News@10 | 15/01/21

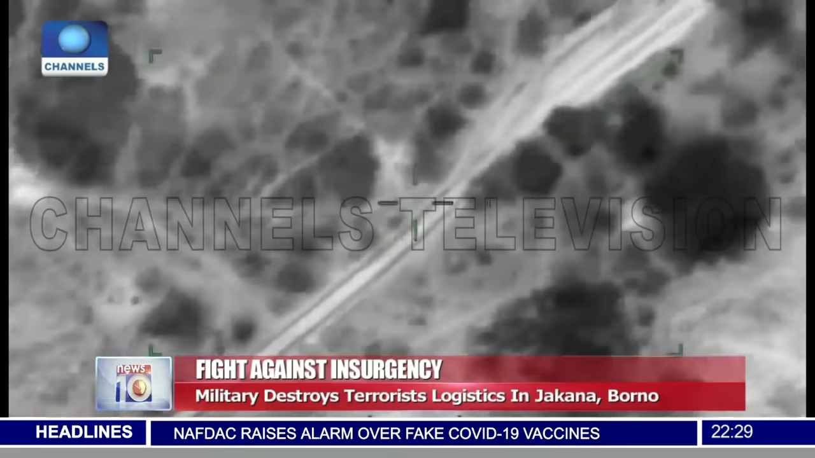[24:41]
the Air Task Force of Operation Lafayette Dole. And this is according to the Director of Defence Media Operations, Major General John Inetcher, who states that several insurgents were killed in the operation.
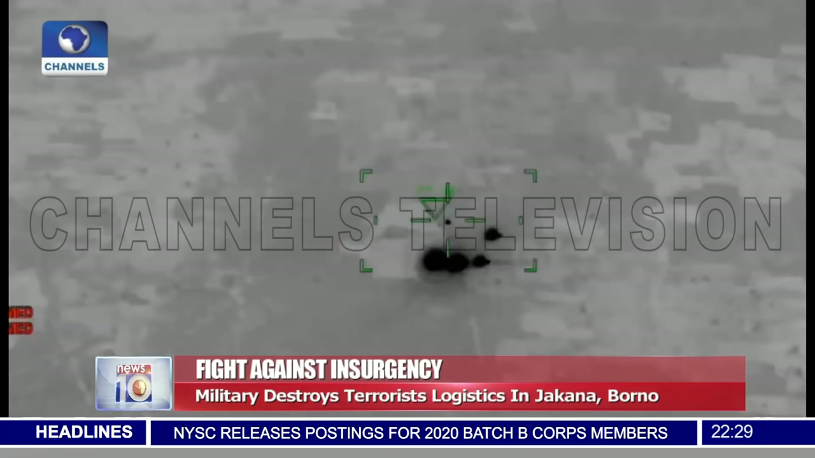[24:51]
He says the airstrikes were carried out on January the 13th, after intelligence reports revealed that the Boko Haram terrorists were conducting another logistics movement through the Jakana-Mainok area of the state.